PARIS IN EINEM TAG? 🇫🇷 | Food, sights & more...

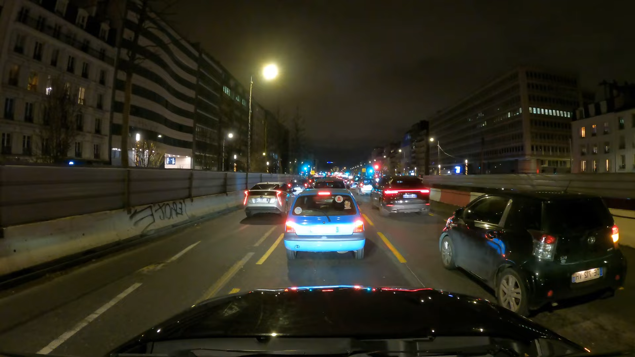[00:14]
Es ist sehr viel Traffic gerade. Wir werden euch ganz viele Videos aufnehmen. Es ist echt ein nice Feeling draußen vom Auto zu sein, aber es gefährlich, also nicht nachmachen.